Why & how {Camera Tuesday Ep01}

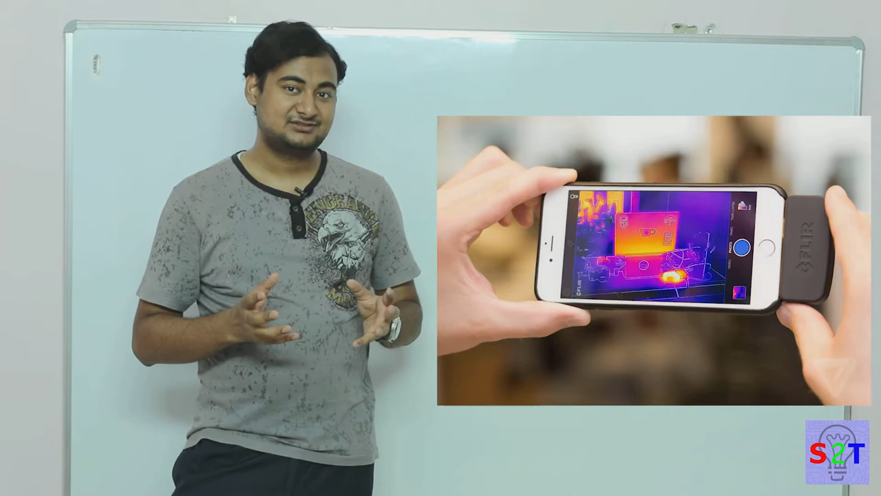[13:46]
why they are expensive is not to do with the electronics is to do with their lenses they don't have